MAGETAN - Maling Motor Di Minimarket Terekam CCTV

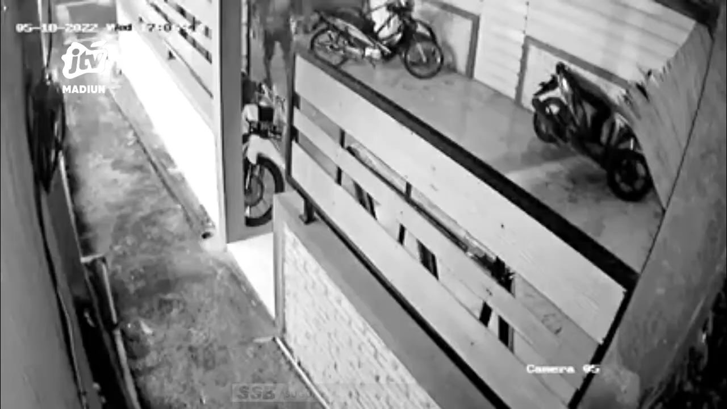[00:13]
Dalam rekaman CCTV terlihat seorang pria memindahkan sepeda motor di tempat parkir minimarket di Jalan Raya Plausan, Kecamatan Plausan, Kabupaten Magetan.